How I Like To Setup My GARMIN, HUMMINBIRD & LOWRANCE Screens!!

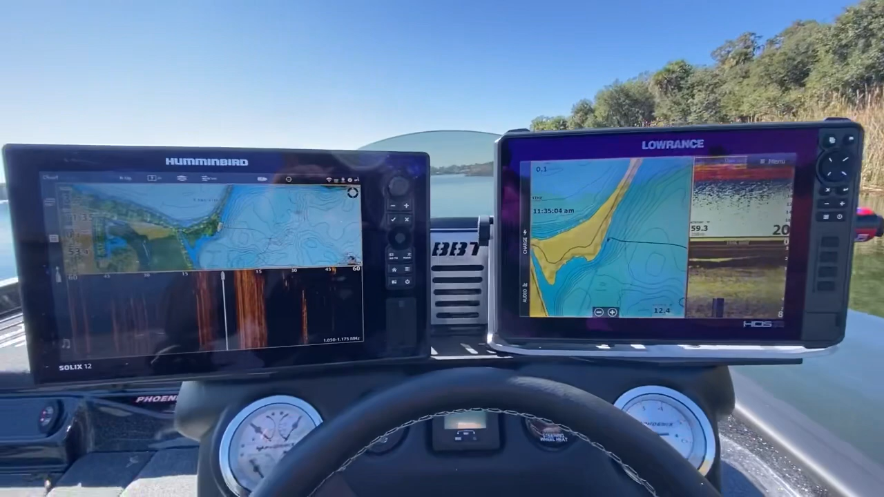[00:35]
here we've got uh two different units here at 212s we got a lawrence hds live
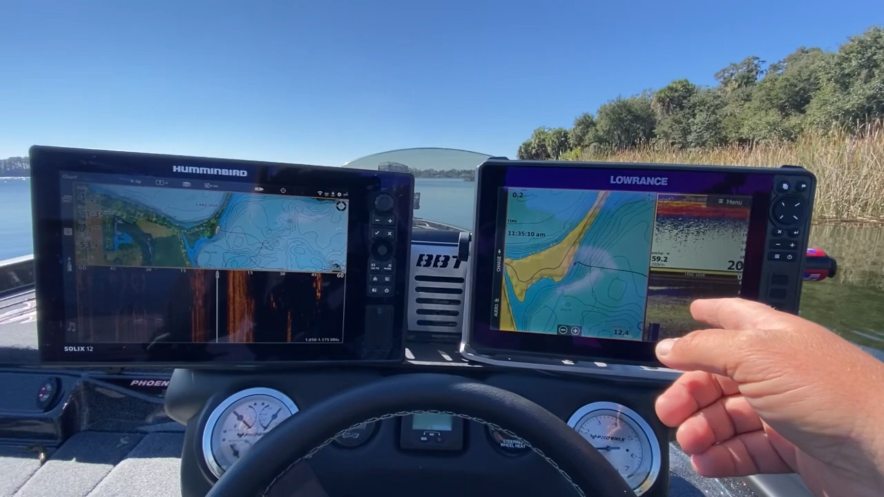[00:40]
12 and a hummingbird solix gen 3 and
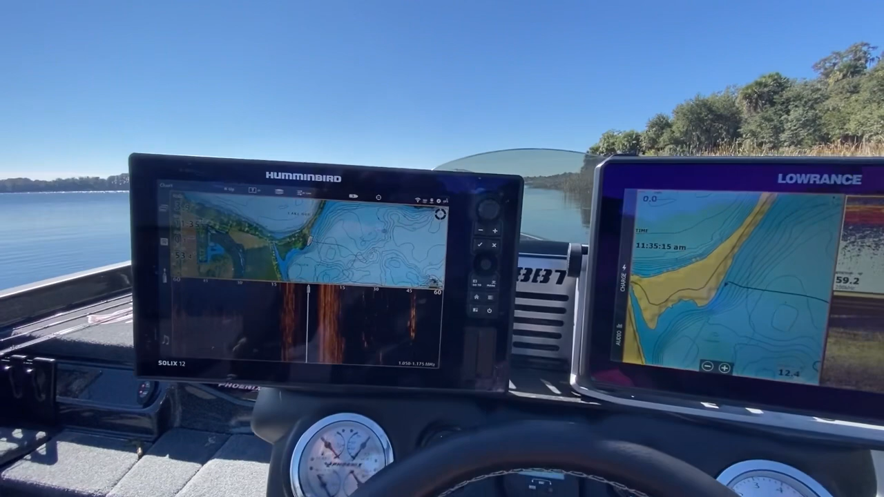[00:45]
as you can see here on the hummingbird we've got a a mega
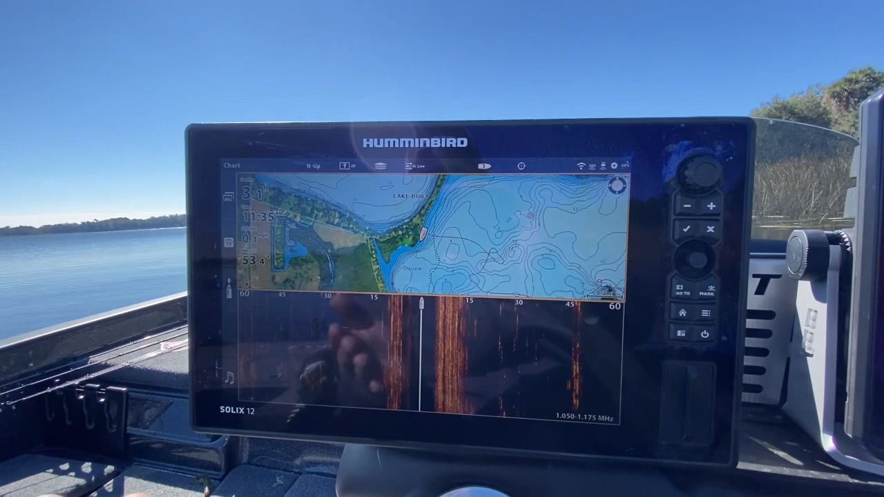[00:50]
imaging transducer on the back of the boat so we do have side imaging and i primarily use the hummingbird for mapping so my navionics mapping and my
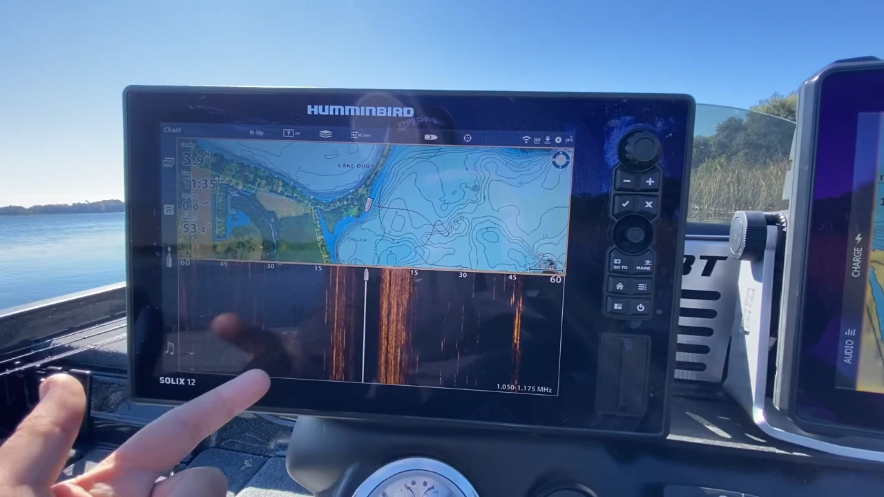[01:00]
side imaging that's pretty much all i use this unit for i don't do any
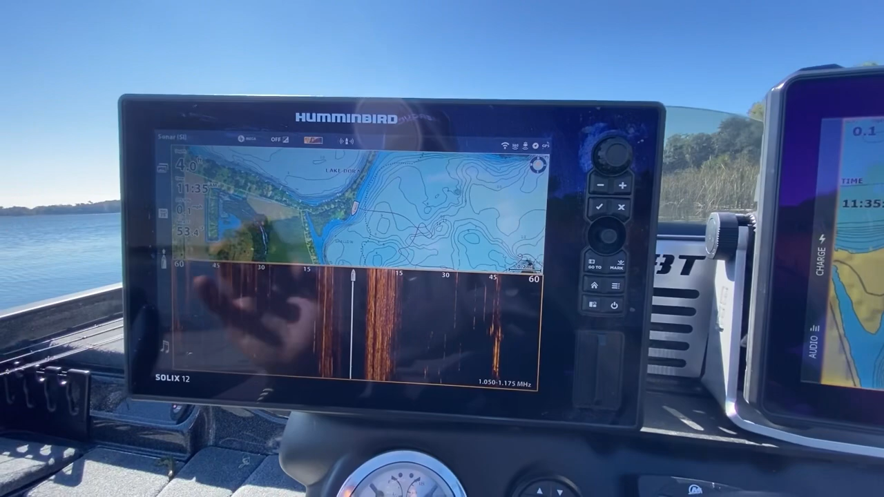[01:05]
waypoints uh i don't really pay attention to the tracks on this it's just
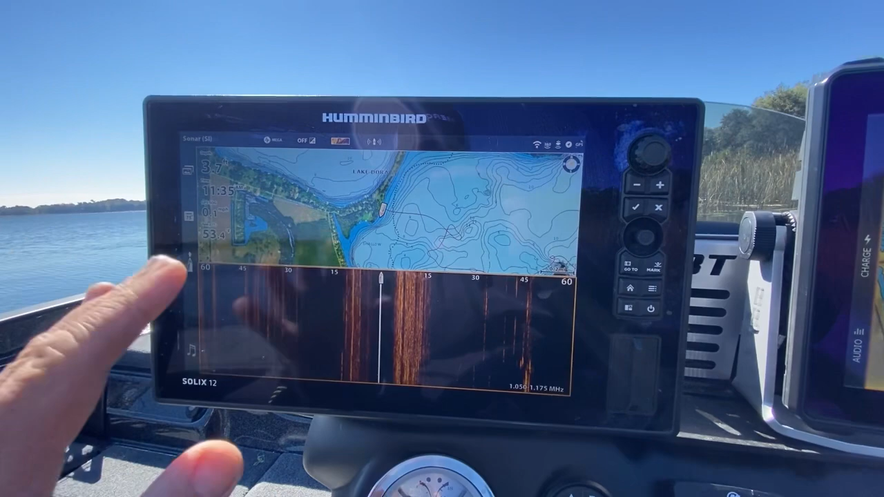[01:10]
for the side imaging and uh my navionics maps so uh that
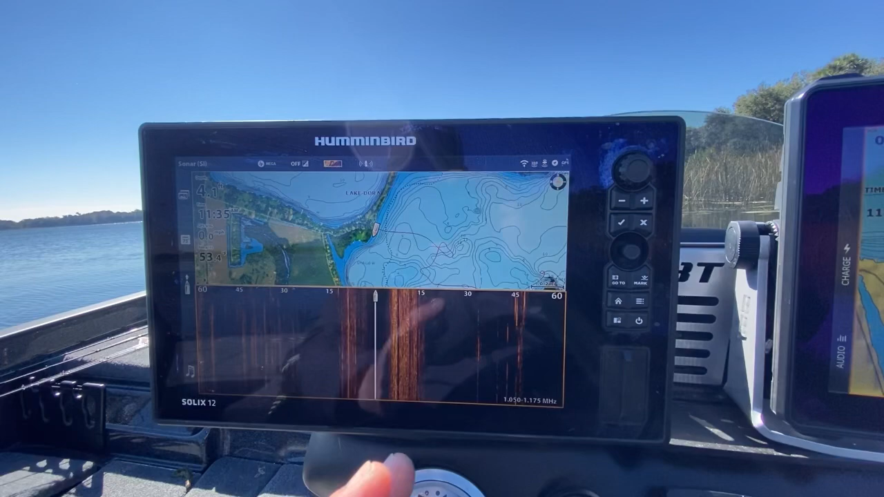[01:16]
one's pretty simple um i've i usually keep it in this setup right here where i've got the
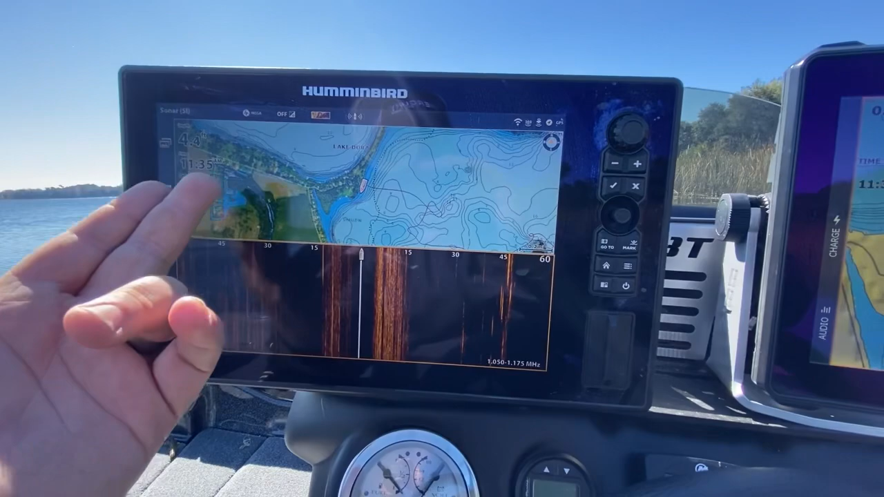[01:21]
map up top and the side imaging down here uh the thing is about side imaging is you really don't need a full screen you know you you just need to have it on the bottom
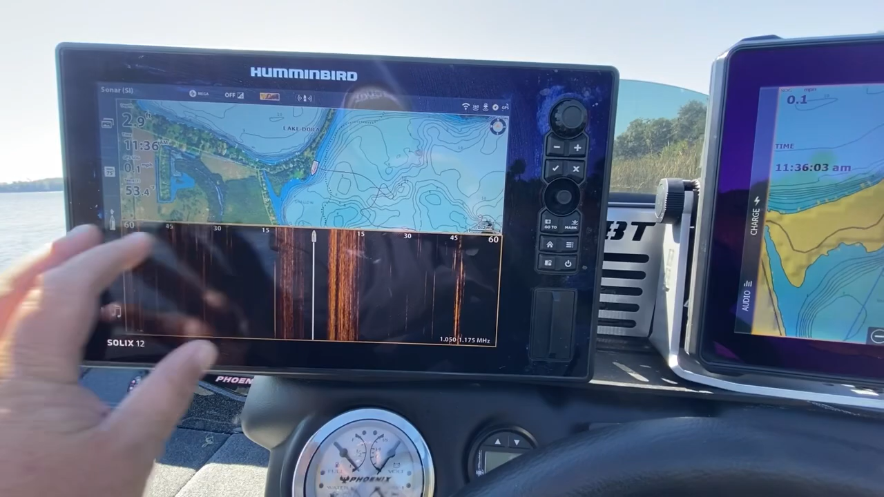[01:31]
half or the top half uh you don't want like a quarter of the screen i've seen some guys that have side imaging you know in in this quarter over here and then they might have
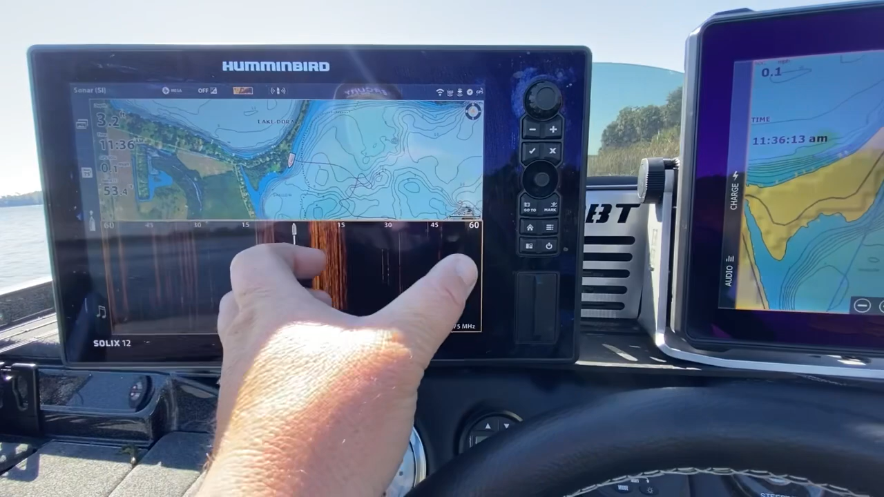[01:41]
down imaging and and then the map or whatever it is i don't like that i like to be able to see the wide picture so i always keep it so it is a a wide
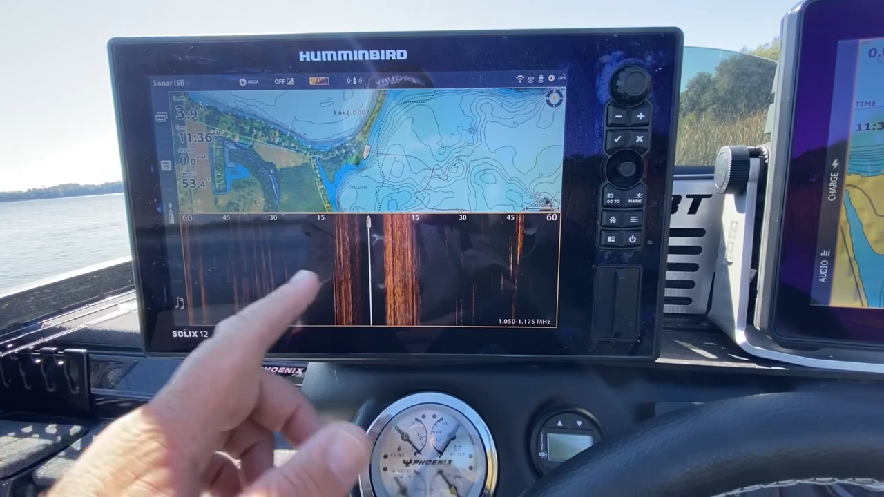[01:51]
um view on the bottom or the top so if i'm going to be running side imaging i want it you know the full width of the screen so that's the
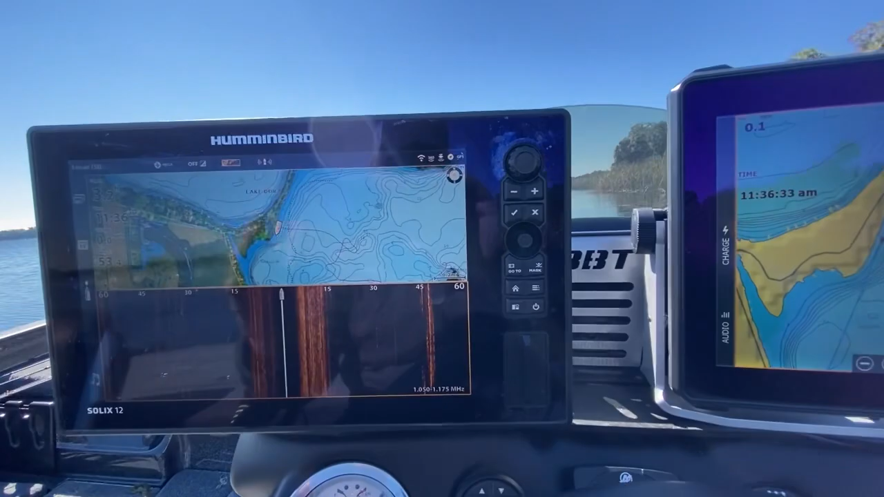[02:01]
hummingbird let's go over to the lawrence so as far as all the the
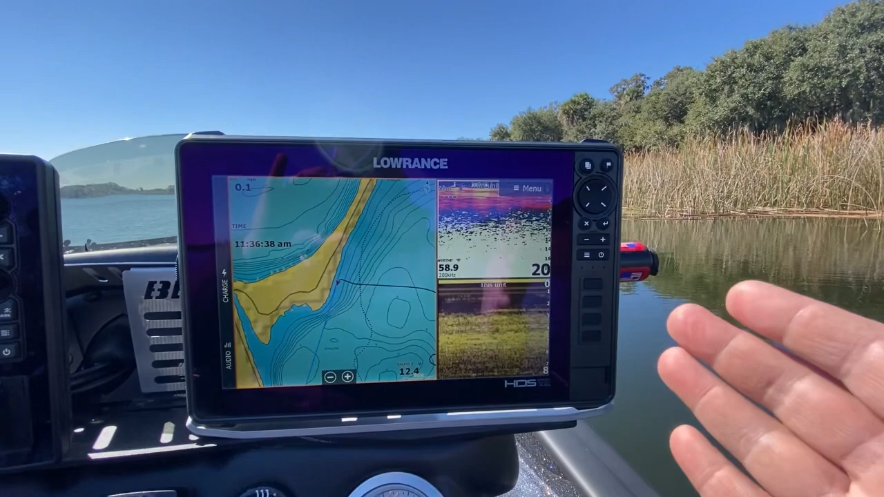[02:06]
units on this boat uh this is the one that the screen actually changes
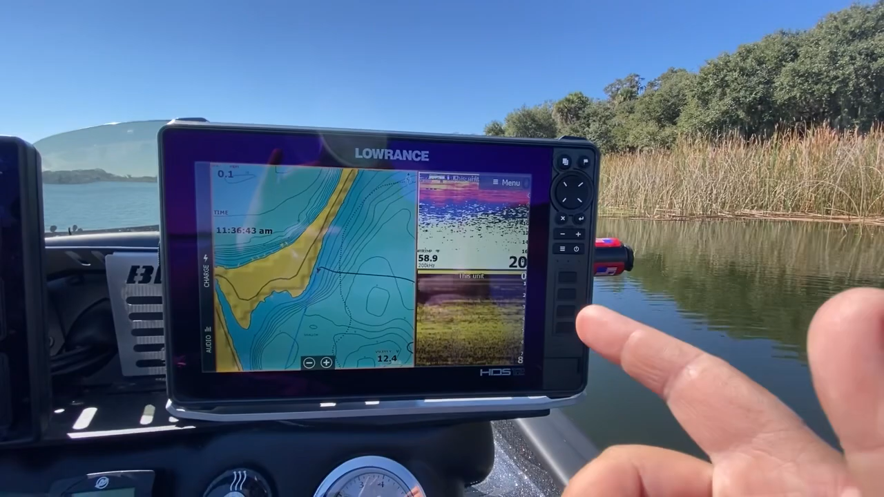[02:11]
the most so i've got three preset settings on these these little quick touch
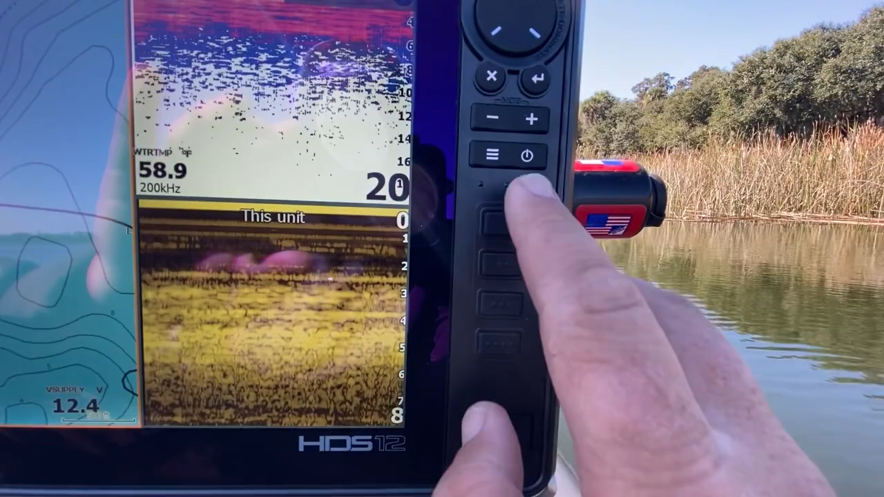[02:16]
buttons uh we've got this one right here okay so this
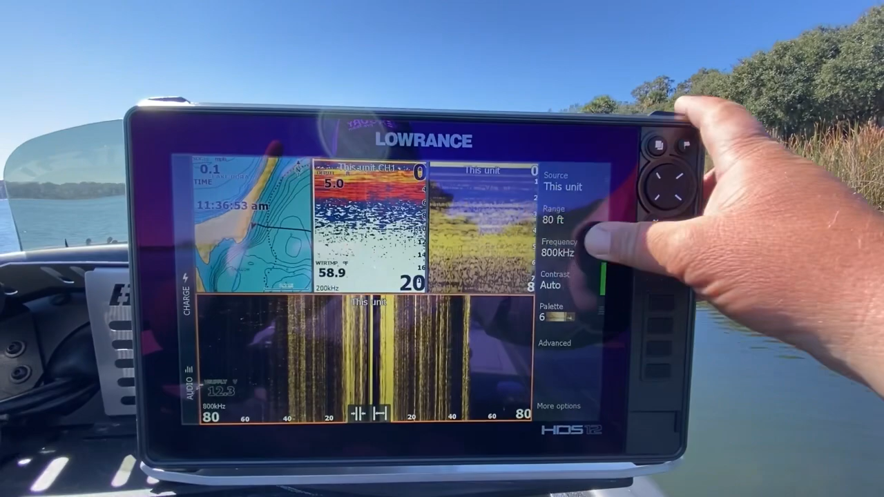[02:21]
one is you know when i'm idling around i want to get you know kind of a different perspective
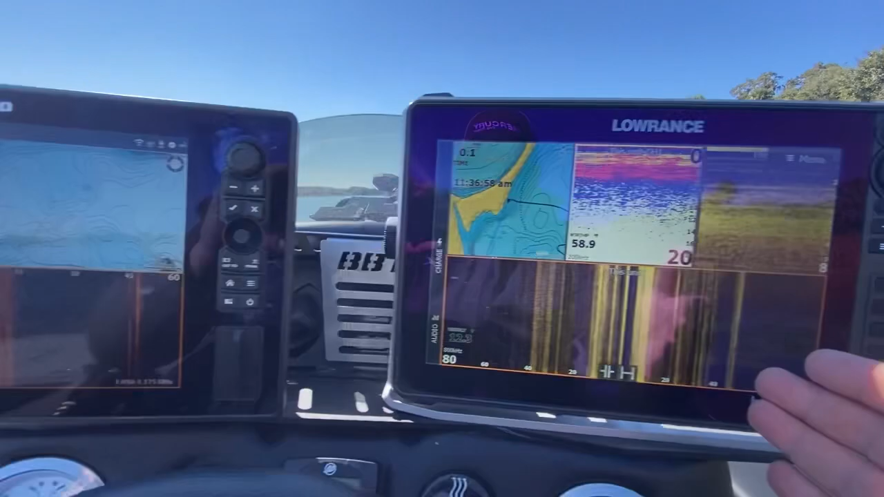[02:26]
with uh you know with side scan you know sometimes i can actually see things